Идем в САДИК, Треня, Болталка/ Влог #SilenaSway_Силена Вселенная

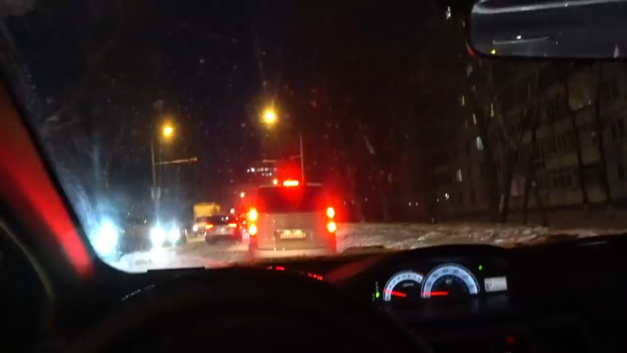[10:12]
Здесь как будто машины вот что, примяли с утра и все.